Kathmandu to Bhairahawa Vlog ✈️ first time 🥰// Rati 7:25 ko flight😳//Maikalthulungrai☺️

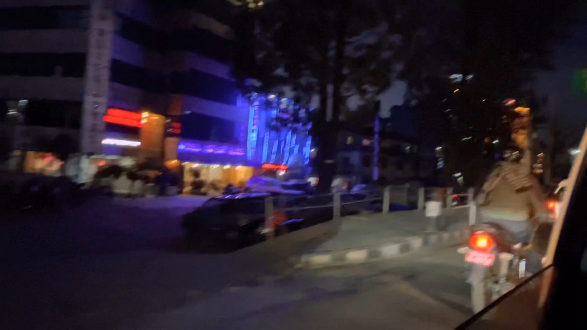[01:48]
अहिले चाहिँ हामी यो काठमाडौँ इन्टरनेसनल एयरपोर्टको बाहिर आइपुगेको छौँ।
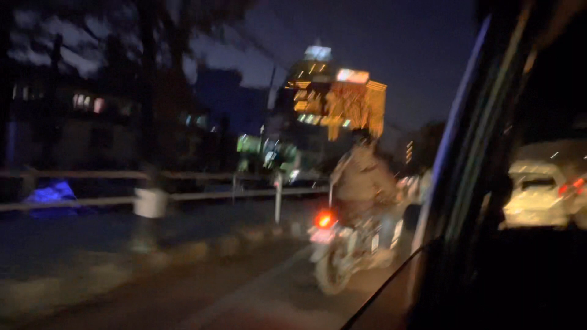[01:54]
गेट बाहिर त्यहाँ पर छ गेट चाहिँ,
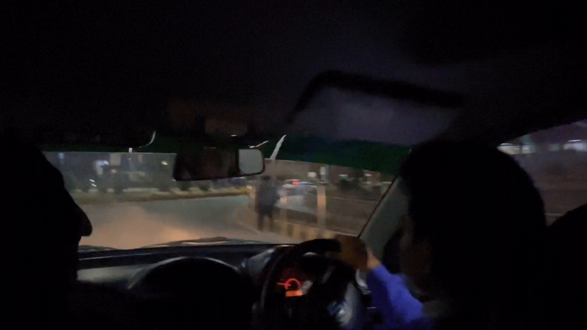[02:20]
जाने चाहिँ यता हो, डोमेस्टिक चाहिँ, इन्टरनेसनल चाहिँ यो हो।
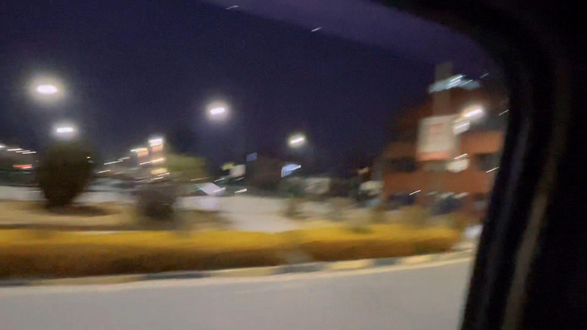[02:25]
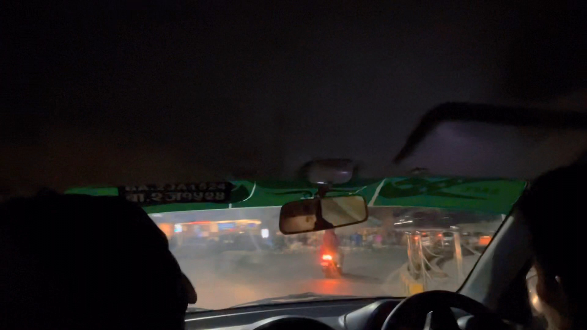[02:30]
मान्छे त टर्ने रहेछ, टर्ने भन्नाले पनि यति बेला त नहुँदो रहेछ है, त्यति मान्छे छैन मान्छे।